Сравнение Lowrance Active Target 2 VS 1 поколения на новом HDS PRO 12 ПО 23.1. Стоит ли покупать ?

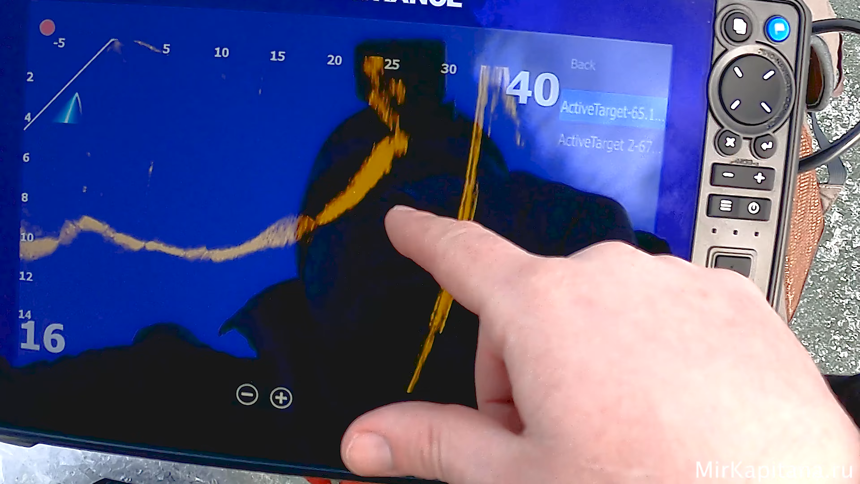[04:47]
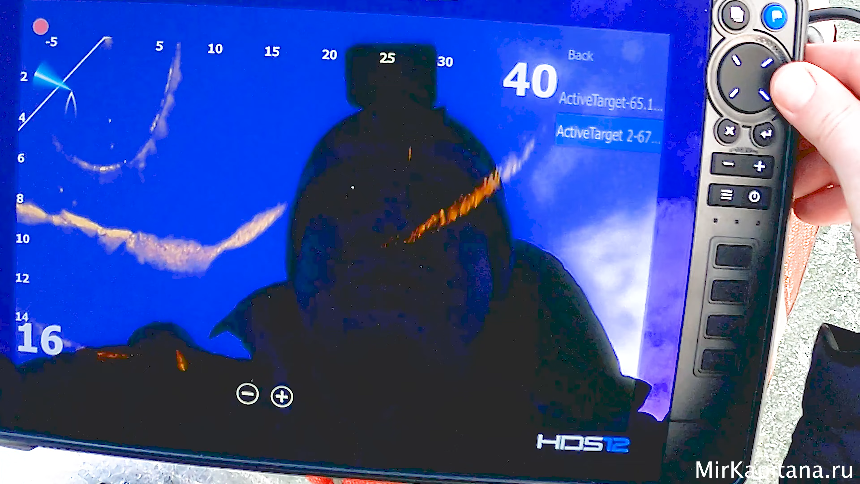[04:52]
Так, это вот Active Target 2 Давайте вот на этой рыбе Сейчас попробуем средоточиться,
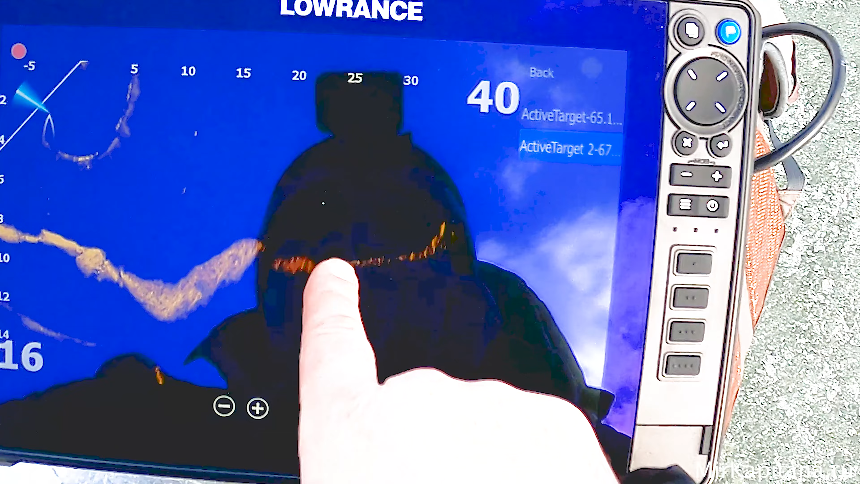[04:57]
да То есть вот она в толще воды стоит Перед подъемом
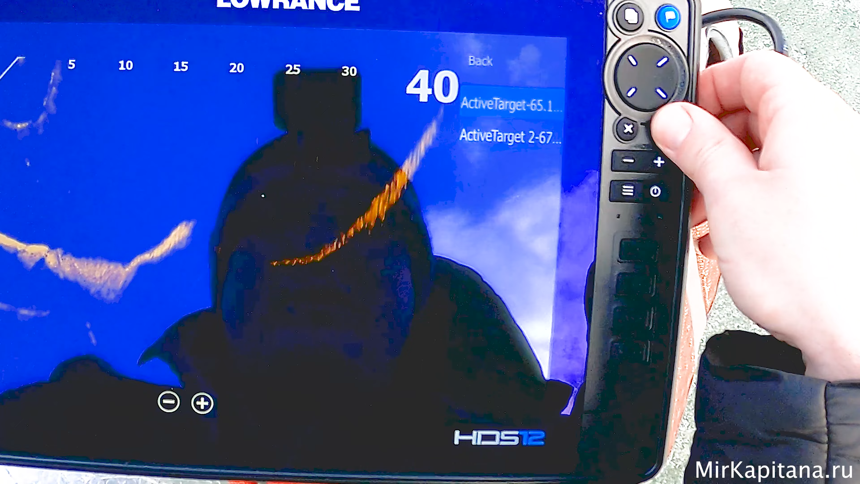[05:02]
25 метров Мы ее довольно четко видим Вот она Переключаю на Target Первого поколения
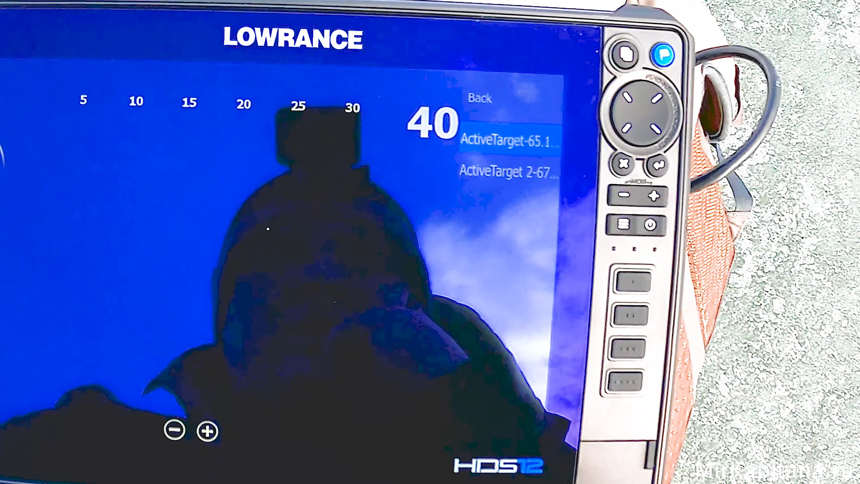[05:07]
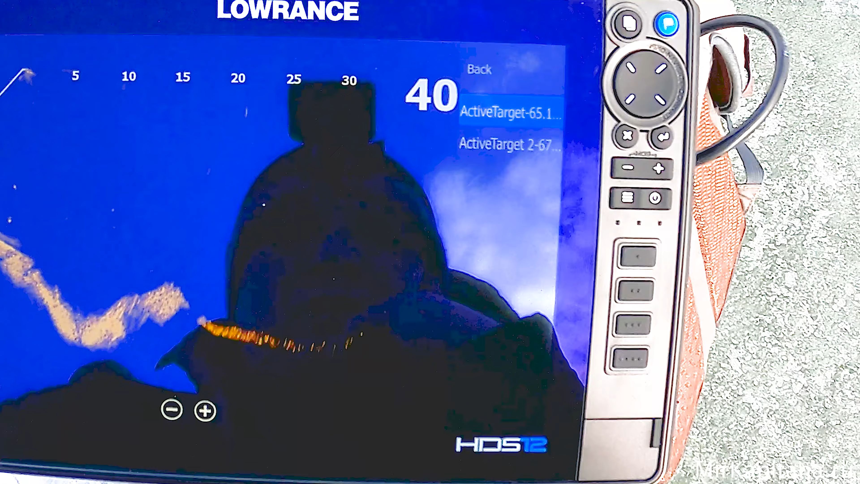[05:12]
Ну, да Мы уже эту рыбу не видим Вот тут она у нас была
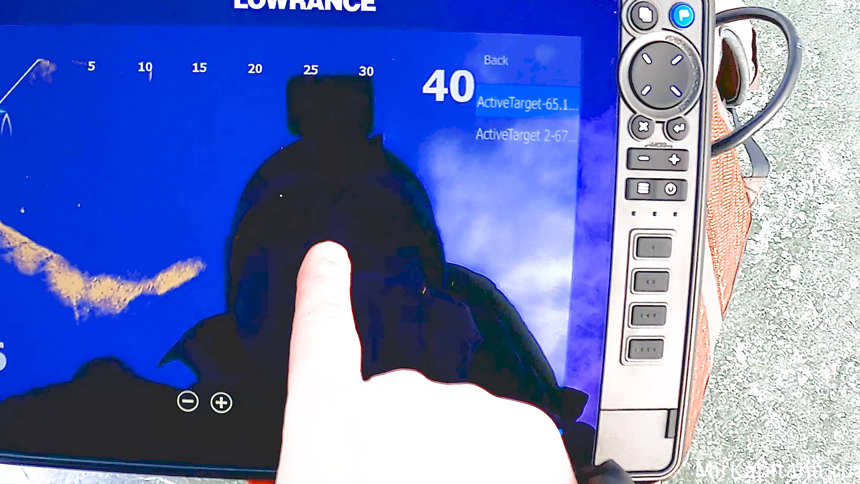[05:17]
Мы ее уже так четко с вами не видим
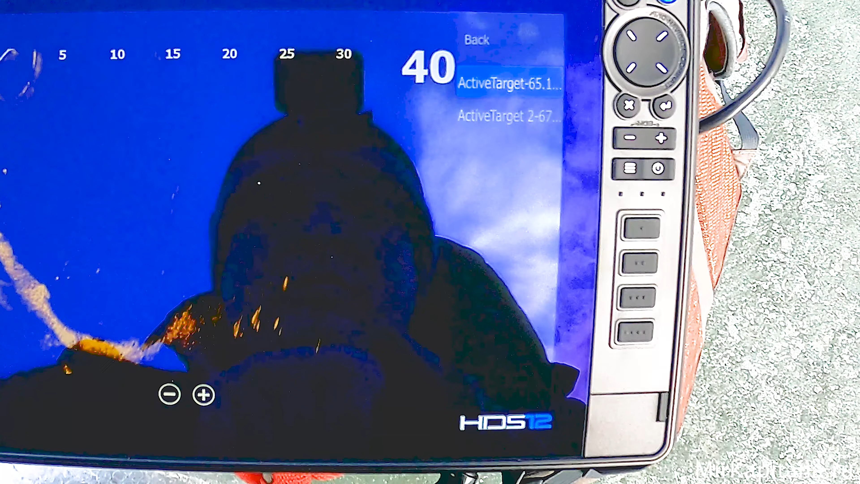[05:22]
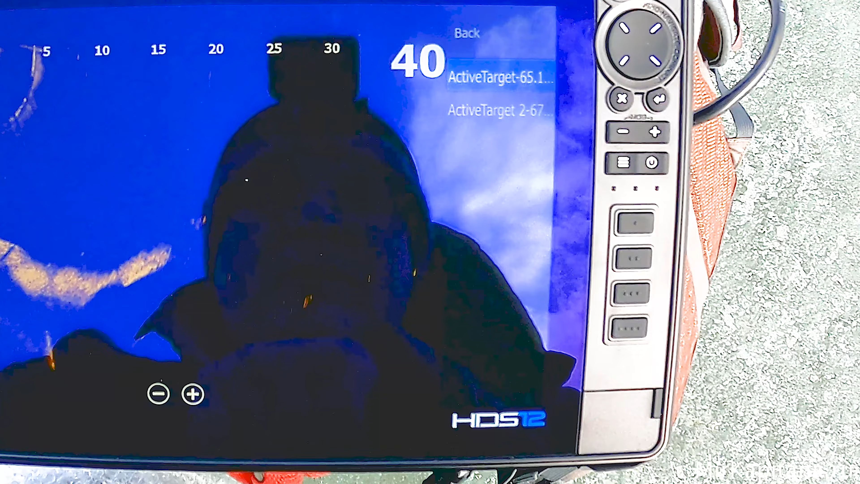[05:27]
Интересно Интересно Да, слушайте, господа Ну, вот сейчас вот прям пример,
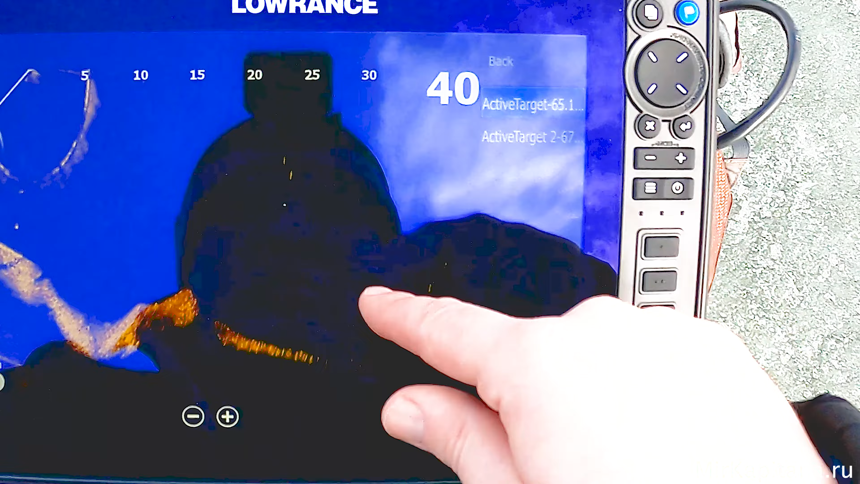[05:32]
да То есть вот этот перекат
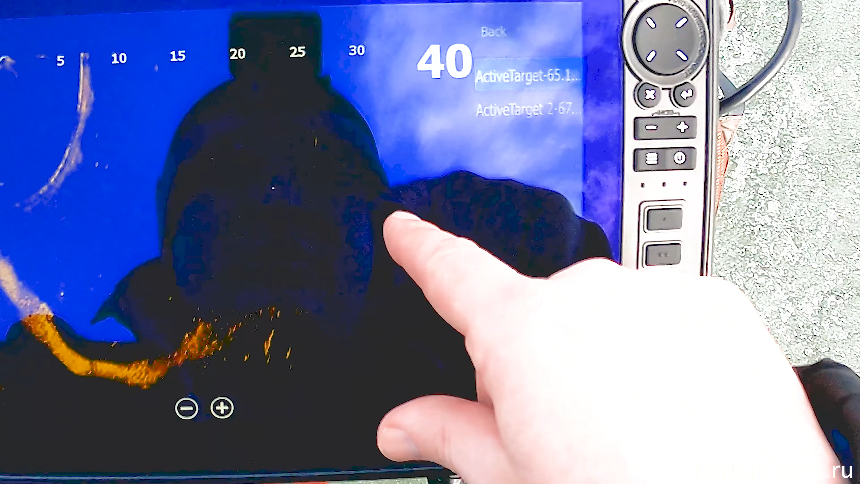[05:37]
Вот тут мы должны видеть рыбу сейчас Она вот там у нас находилась Сейчас включаем Target 2-го поколения
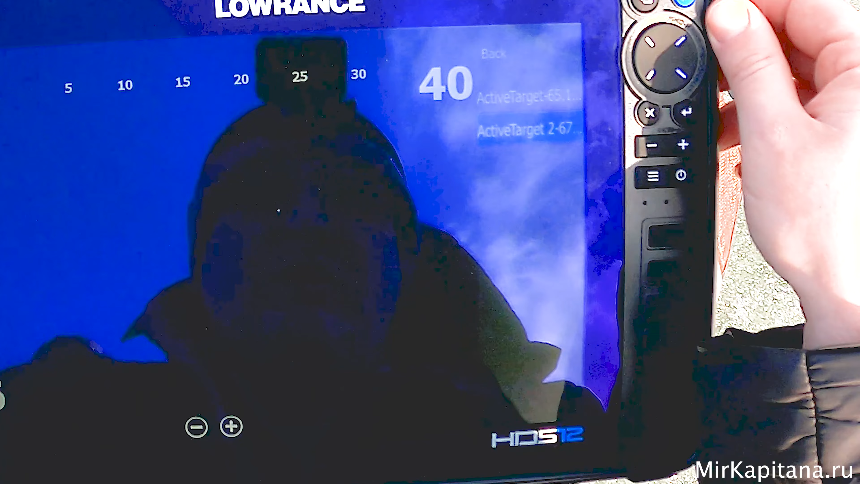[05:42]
И у нас рыба есть
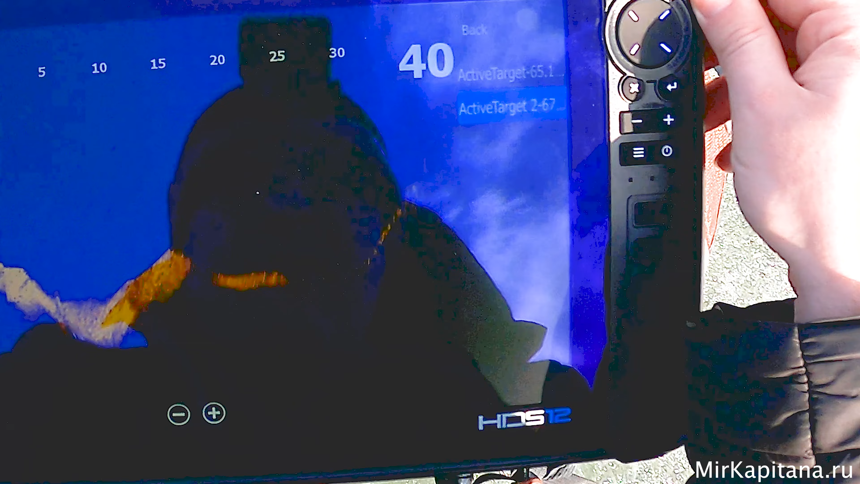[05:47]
Вот она И еще мы видим даже тот свал
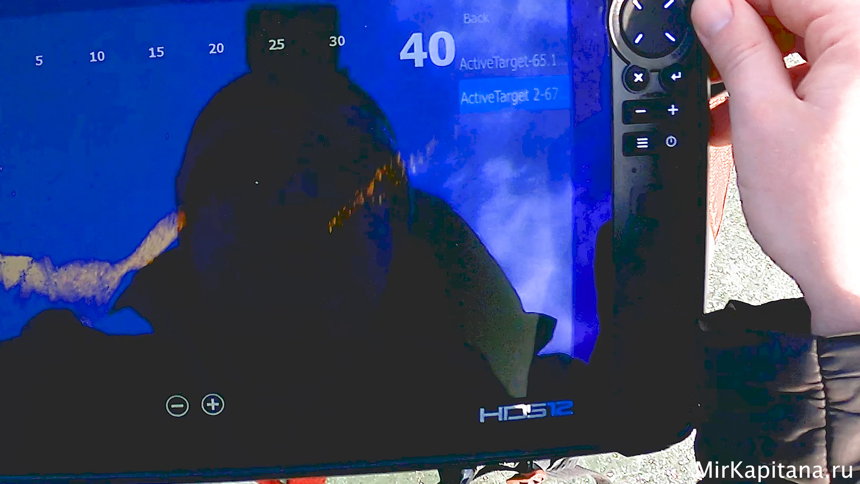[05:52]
Ну, да, не поспоришь Виде стал
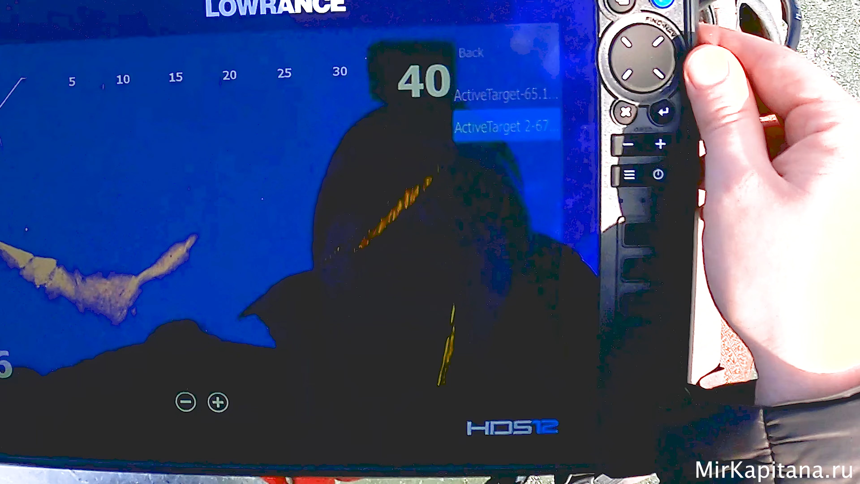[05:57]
мощнее Лучше Ребята из компании Lawrence Видимо,